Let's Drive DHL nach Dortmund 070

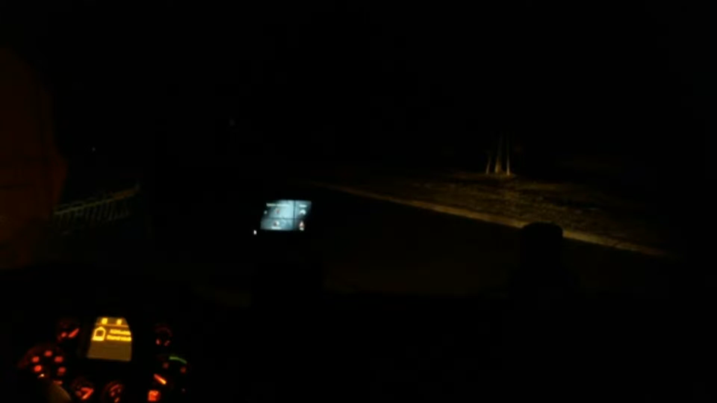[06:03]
So, moin moin zusammen. Es ist 4 Uhr gleich. Ja. 3 Uhr 52, um es genau zu sagen. So, wenn ich jetzt noch was sehen könnte, nach hinten. Genau das meine ich. Hinten, mein Licht geht nicht. Ein Kollege steht neben mir rechts. So.